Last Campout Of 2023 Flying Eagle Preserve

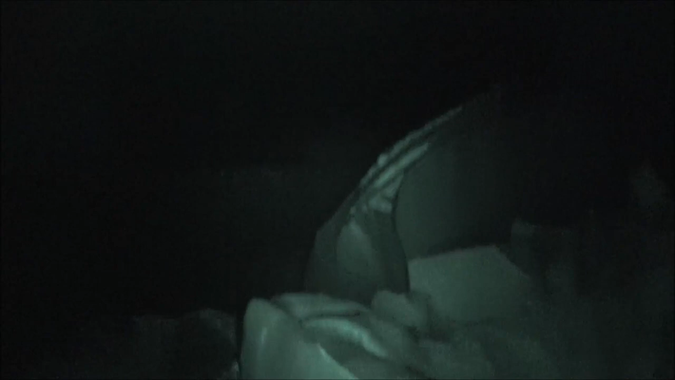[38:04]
There's Bruno. Bruno made himself a little lean-to back there.
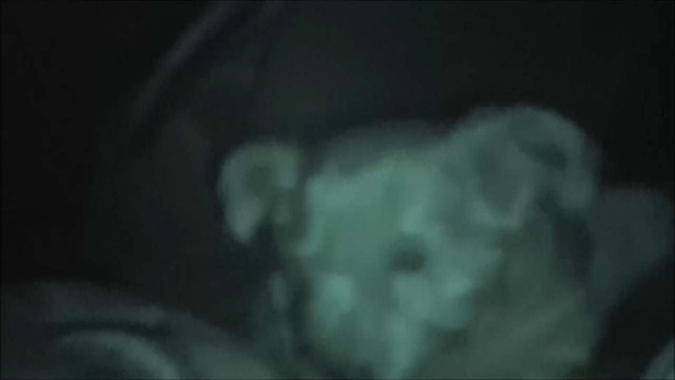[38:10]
Yeah, now he had to move, but he made himself a little shelter.